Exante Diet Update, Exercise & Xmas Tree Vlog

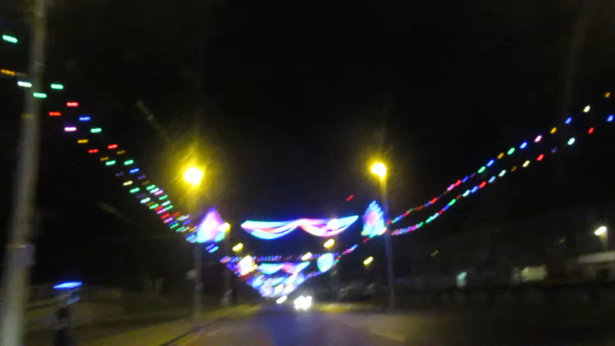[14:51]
a huge door Don't give him your money Why? You've got to donate to them It's for a good cause Well it's just to help fund It's not cheap all this electric And look it's Spongebob Scrobat! Oh it's Spongebob! I bet you watch that at home don't you Dan? Look they live in a pineapple under the sea They love pineapples too We ran the police cause They're on their way to Leo Cause you're driving
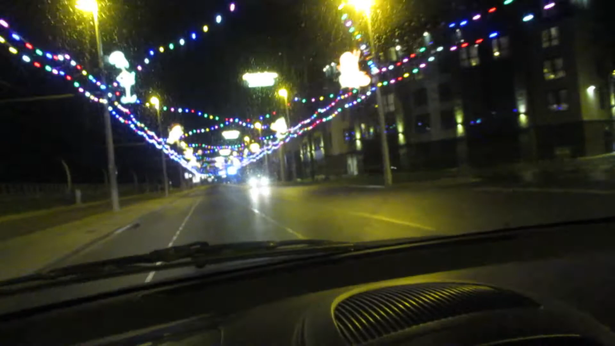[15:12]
Distracting the driver Oh my god No you're distracting the driver Bore off love Just enjoy the show Just sit back and enjoy the show Da da da da da da da Yeah Dan just block them on there Just do them editing Yeah if you can't enjoy the If you can't just enjoy the light show Just enjoy these
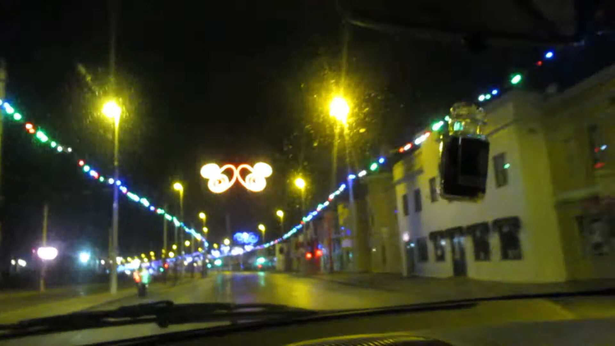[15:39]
things There's someone setting flashes There's a flash that's setting flashes
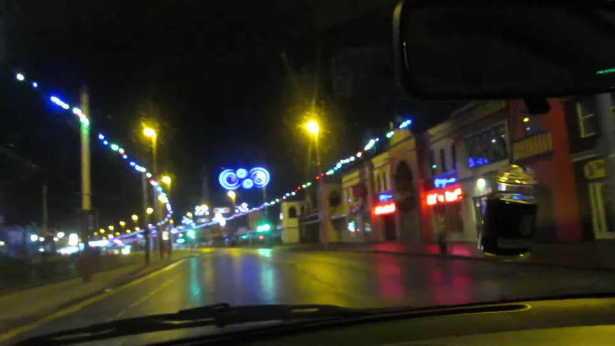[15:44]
And This is where Blackpool Pleasure Beach is This is where all the pleasure happens Yes Gemma it's the illumination We are illuminating you up there And Oh there's the Is that the pleasure beach there?
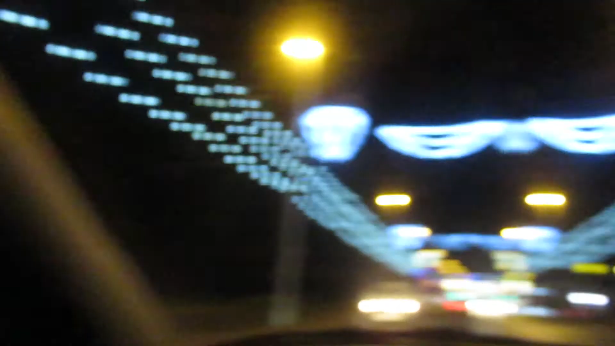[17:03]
You can see Blackpool Tower in the distance In red and wet And Dan would have gone through the red
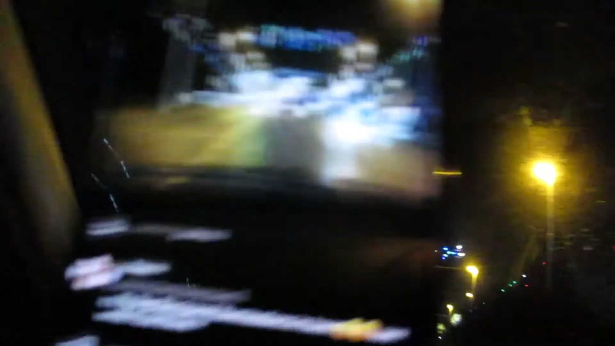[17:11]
light Well good job you're not driving Dan It's like Blackpool Illuminations
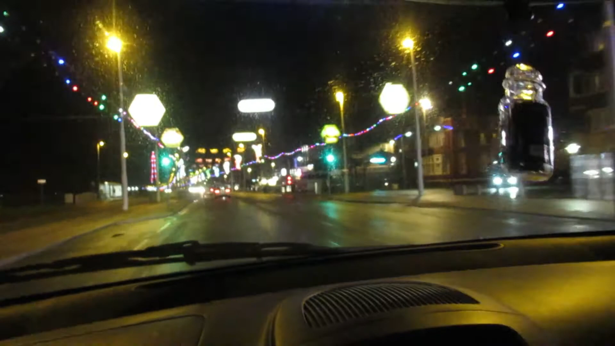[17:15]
in here See what I did there says Porsche Hey Porsche Oh my gosh Sorry that the camera's shaky It's just that It's really hard It's really hard Yeah You know what that's like Don't you Porsche So
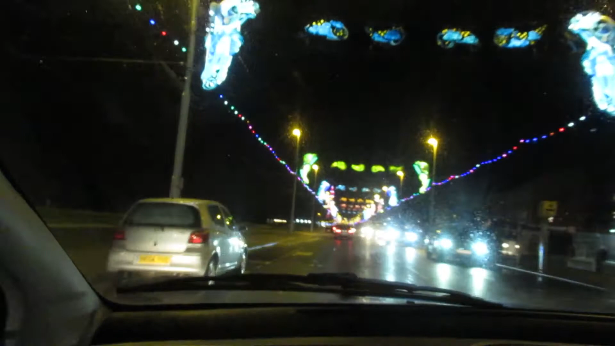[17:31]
Yeah When everyone says It's like Blackpool Illuminations Now you know what they mean There's some showgirls And a bit of glitzy There's the seafront over there There's where you can park up And I don't know if you can see right in the distance Blackpool tour
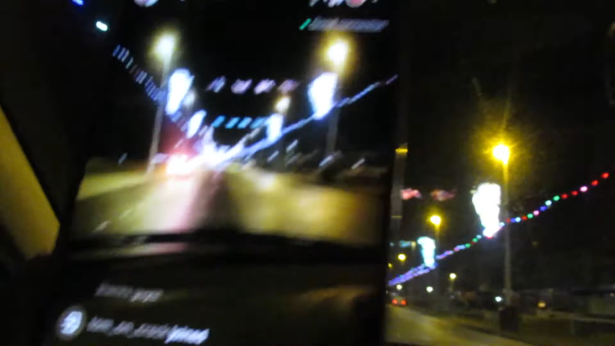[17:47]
Blackpool Tower We'll get a bit closer Eventually